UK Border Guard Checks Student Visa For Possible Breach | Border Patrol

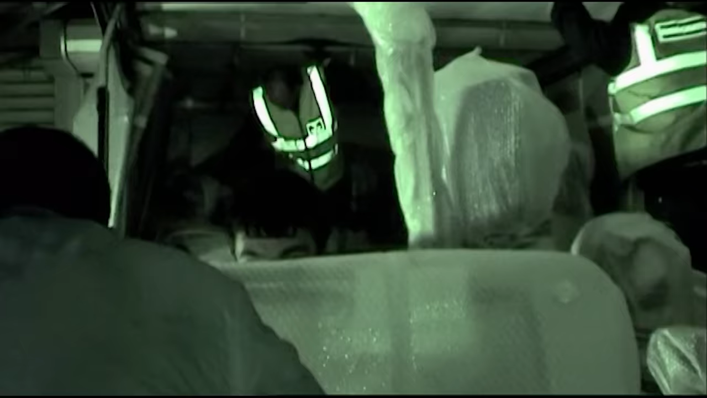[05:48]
It sounds like we've got another one further in who's actually crouched within a load of plastic.
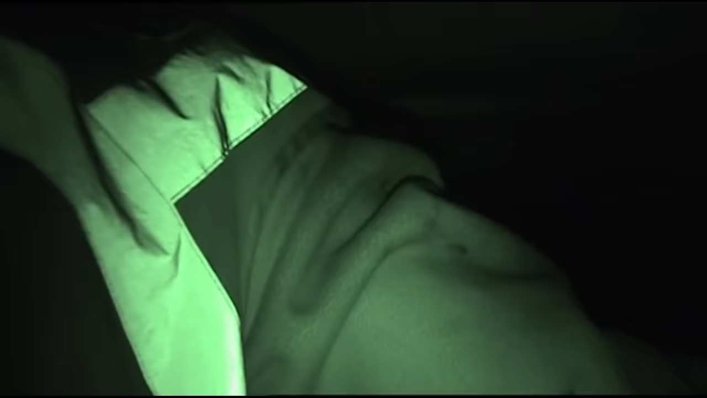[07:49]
There's about six people they think they've got, but they're right at the front of the vehicle.
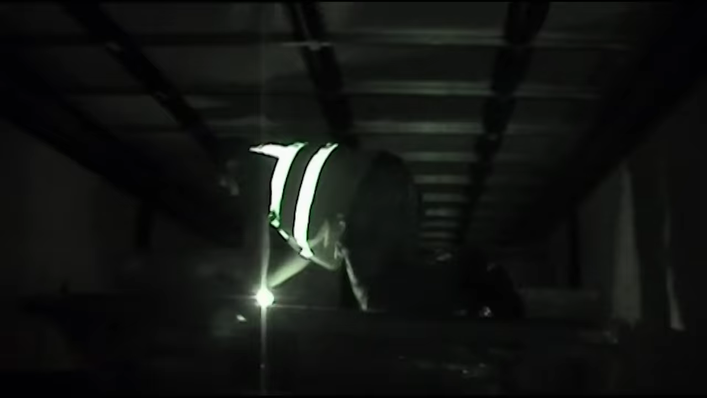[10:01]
I can smell. OK. Yeah? Yeah.
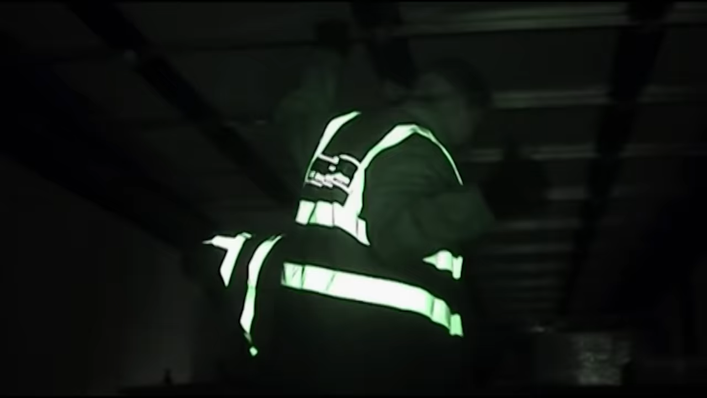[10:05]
I can definitely smell. Just here.
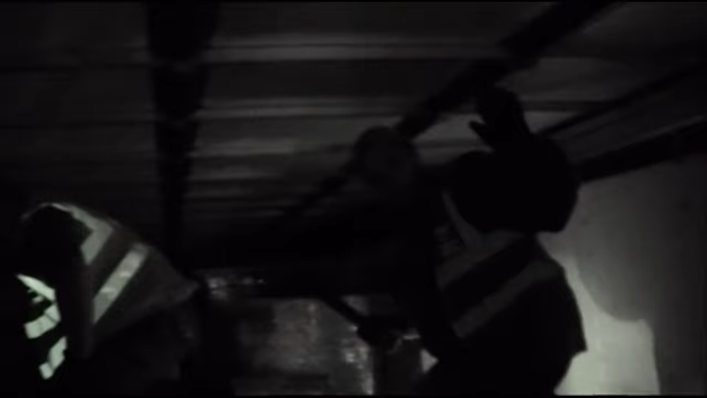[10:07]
Stay there. Stay there. How many?
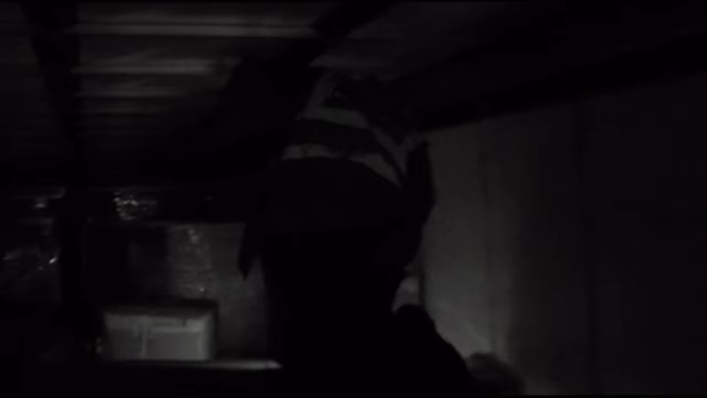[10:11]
Two here. Just five months I rest here in Calais. Five months in Calais?
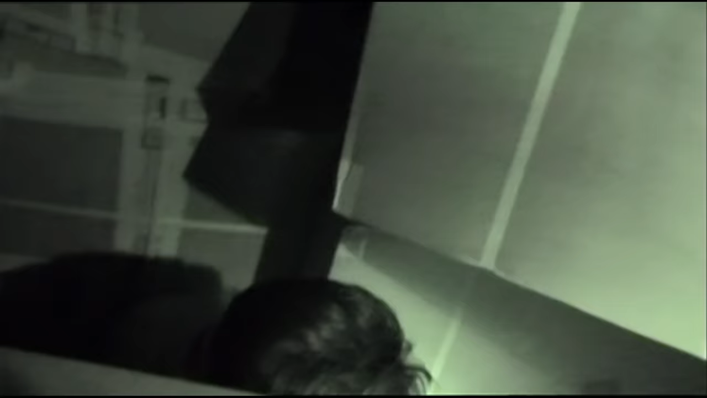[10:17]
And you speak English? Yes. Where are you from? Afghanistan. Afghanistan?